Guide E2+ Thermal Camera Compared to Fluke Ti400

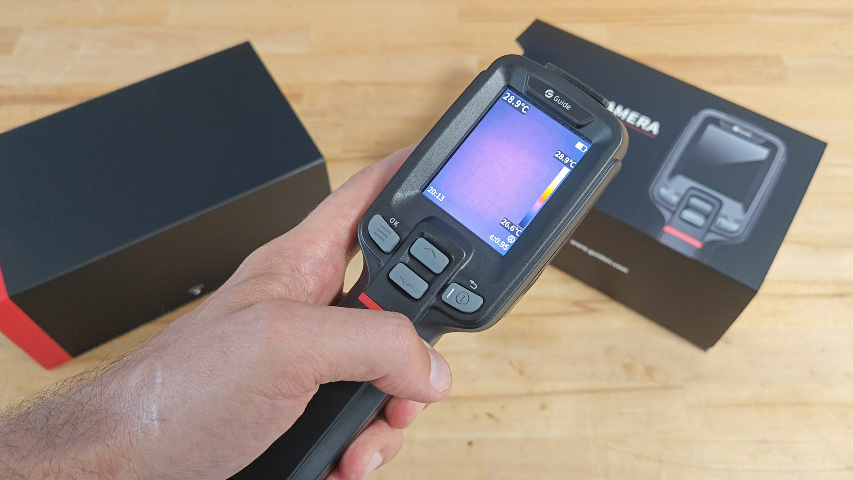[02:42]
On screen: scale top 28.9°C, scale bottom 26.6°C
The camera has 4 image modes and by default it starts in infrared. Let's see the remaining 3 modes, infrared, the current mode, picture-in-picture,
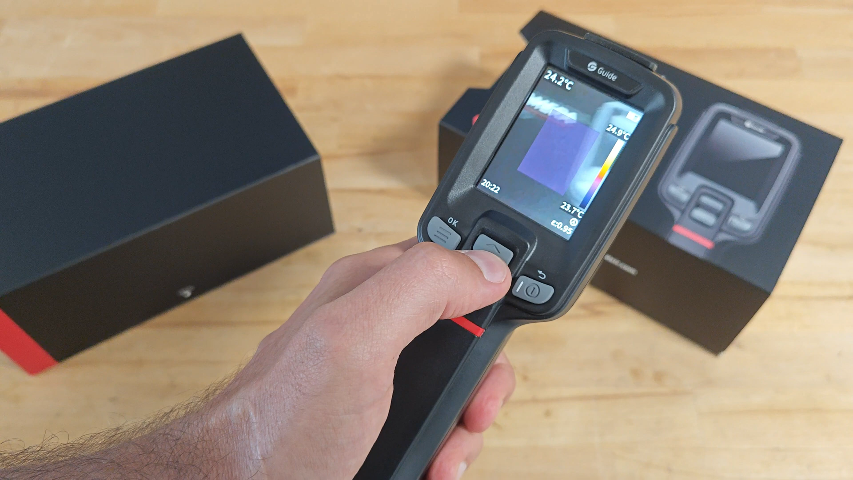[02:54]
visual light image mode, and thermal information over visual light image. The camera is well responsive, and switching between image modes is super-fast.
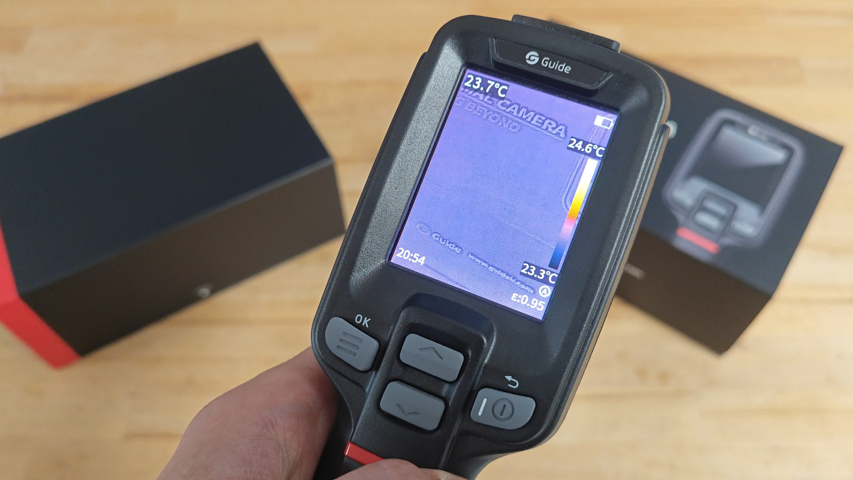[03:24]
On screen: spot 23.7°C, scale top 24.6°C, scale bottom 23.3°C
Alongside the 4 image modes, there are 6 color palettes. To access them, you have to enter menu, scroll down, and select one of the 6.
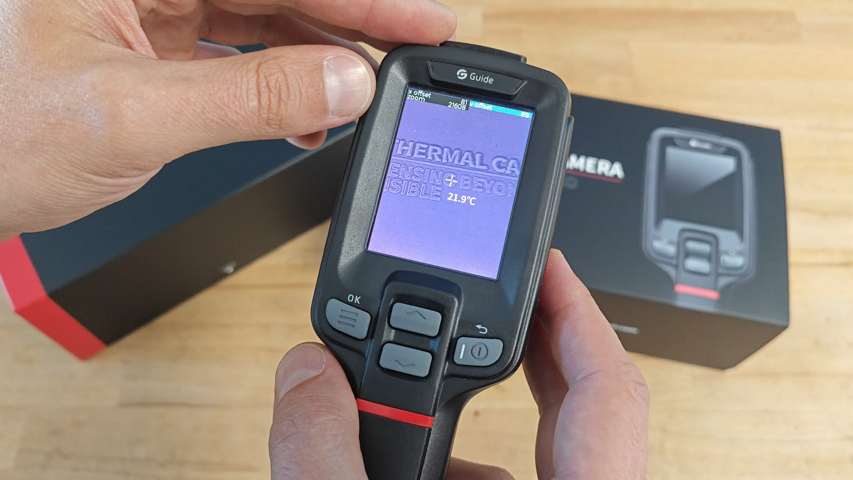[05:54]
On screen: spot 21.9°C
Here we can change the offset between the image we are getting from the infrared camera, and the image we are getting from the visual light camera. And this can be quite handy, as with time, the two images might get misaligned, and on most cameras, you'll have to return them to the manufacturer,
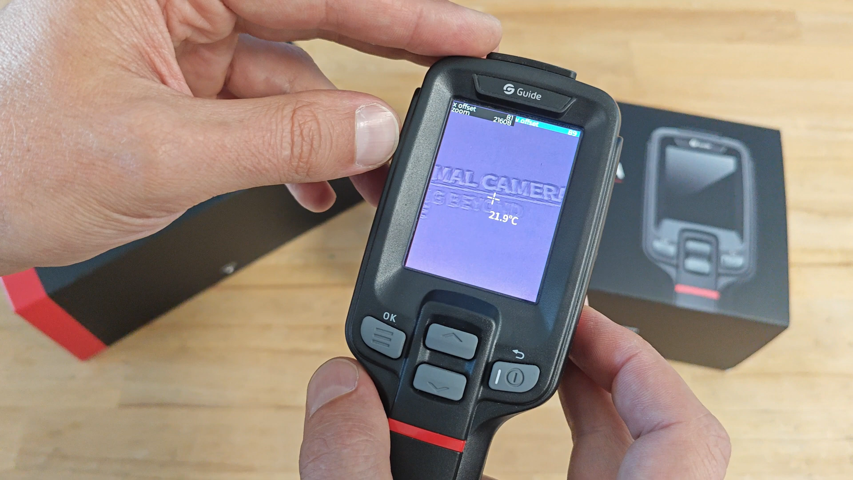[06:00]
On screen: spot 21.9°C
for calibration and realignment of the images. While here, you can do it yourself.
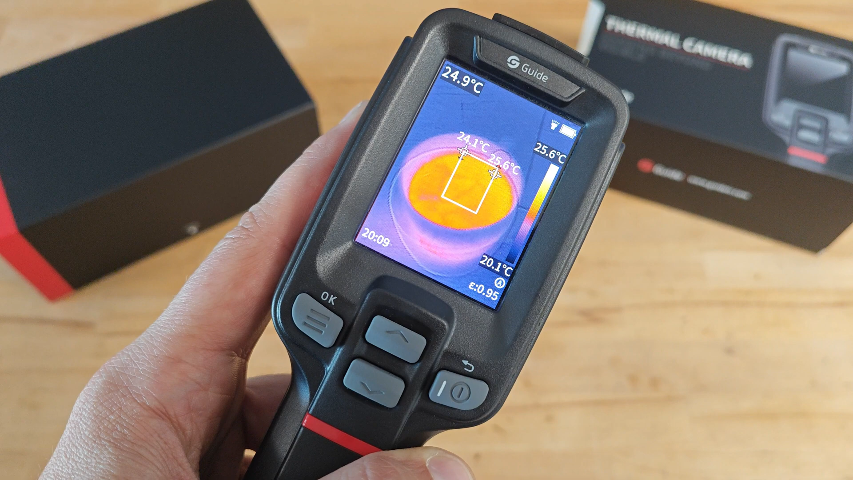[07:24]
On screen: spot 24.9°C, scale top 25.6°C, scale bottom 20.1°C
Only in the moment when you're taking a photo, or during the duration of the video you're recording. I think it will be interesting for you to see the camera with regions of interest activated. This is the smallest region you can set. You can see how the camera is measuring the min and the max temperature in that region. Of course, you can set a bigger region. And this is the biggest, covering the whole screen of the camera. Finally, I might say a few words about the image adjustment. The camera supports automatic level and span, which is the default mode when you start it.
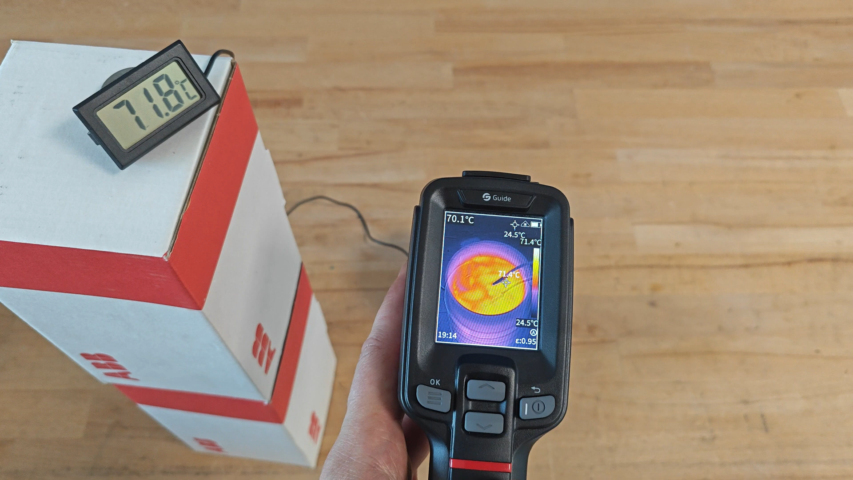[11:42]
And that's the image and the temperature guide is sensing on the top of the water where the temperature prop is.
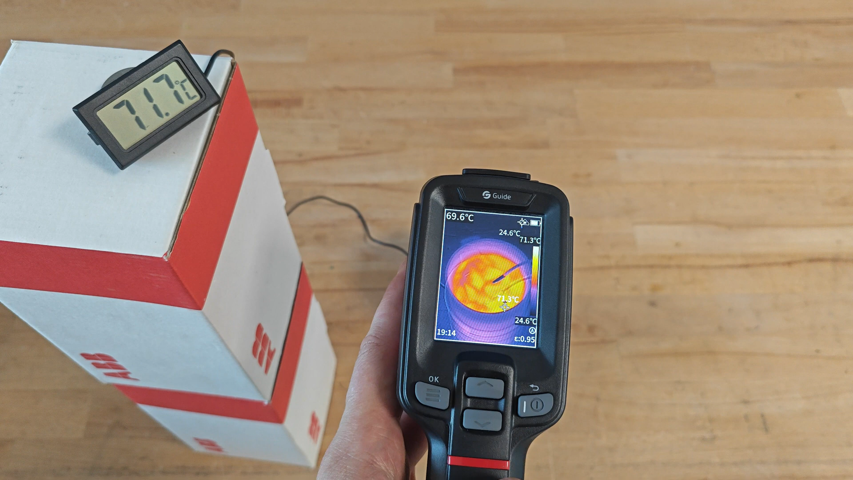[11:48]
On screen: spot 69.6°C, scale top 71.3°C, scale bottom 24.6°C
I would say that the readings are more or less the same. And that's the image and the readings we're getting from Fluke.
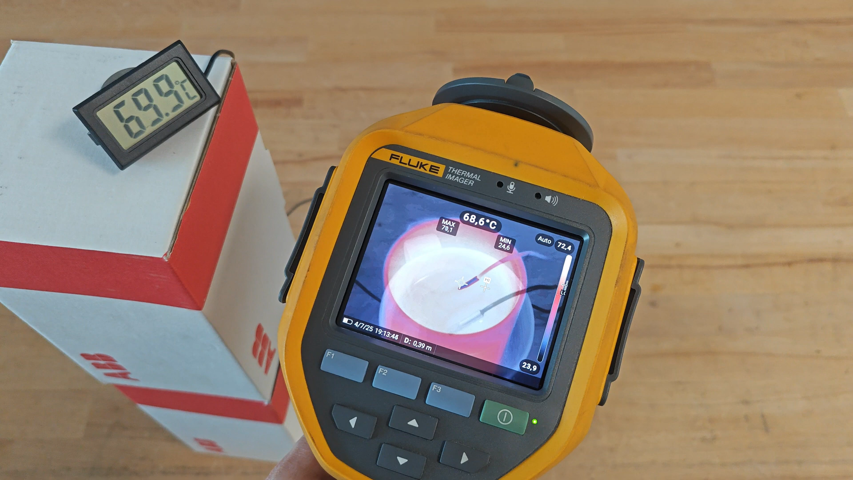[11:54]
On screen: spot 68.6°C
Again, I would say they're pretty equal with what we're getting from the thermometer. Let's take a look at the same cup of water from slightly bigger distance.
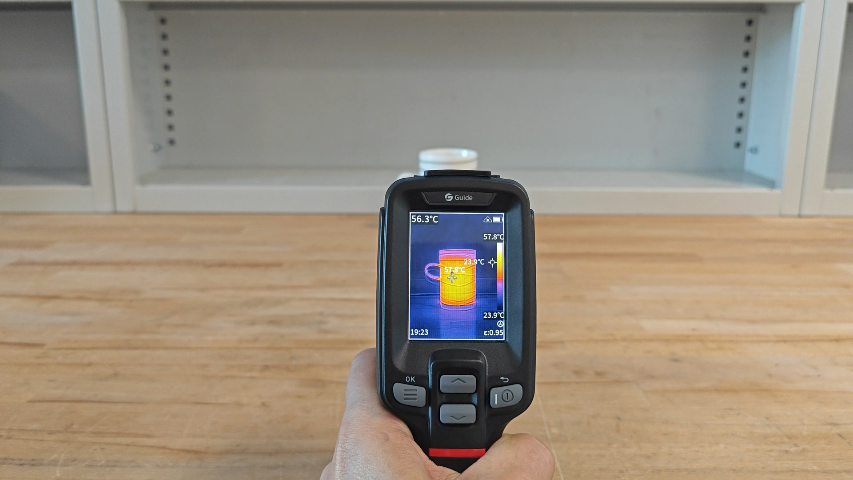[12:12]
On screen: spot 56.3°C, max 57.8°C, scale top 57.8°C, scale bottom 23.9°C
You can see there's a huge difference in the image we're getting, which is perfectly normal. Fluke has bigger infrared resolution. Outdoor guide has a super resolution reconstruction mode.
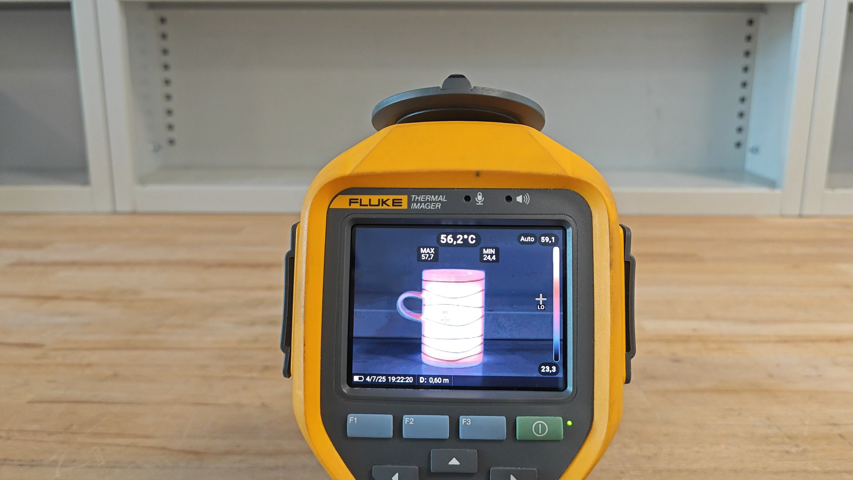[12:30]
On screen: spot 56.2°C
But Fluke also has a bigger resolution on its visible light camera. And of course it has a bigger display. Comparing the two images head to head.
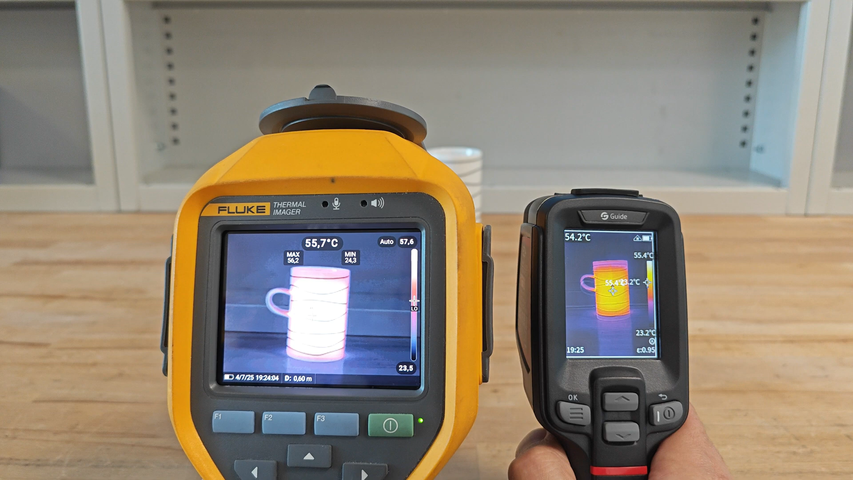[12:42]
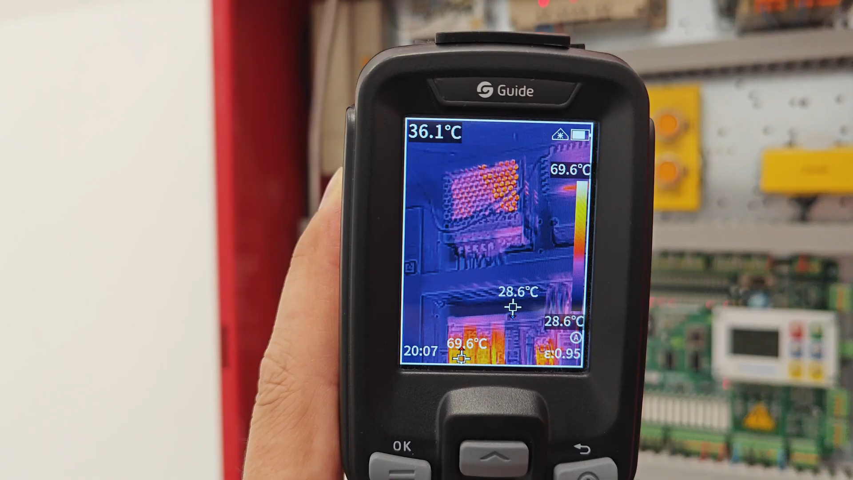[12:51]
On screen: spot 28.6°C, scale top 69.6°C, scale bottom 28.6°C
Let's take a look at this electrical switchboard using the two thermal cameras.
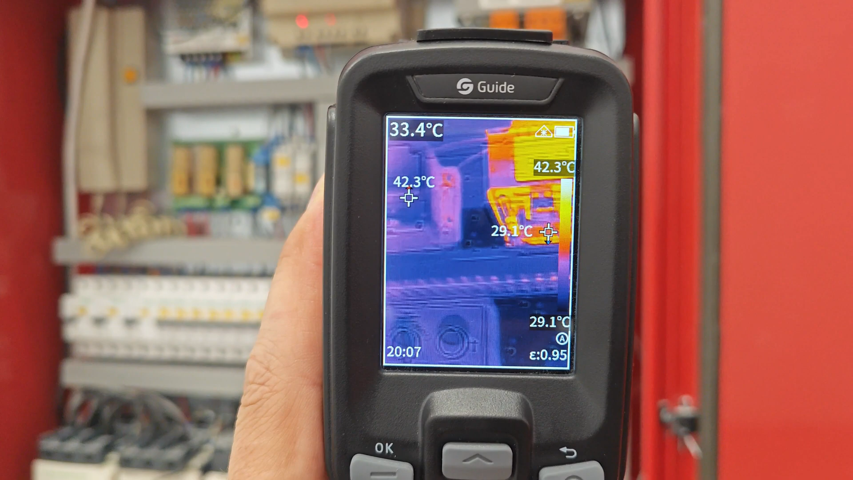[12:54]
On screen: max 42.3°C
Something that should be one of their main applications.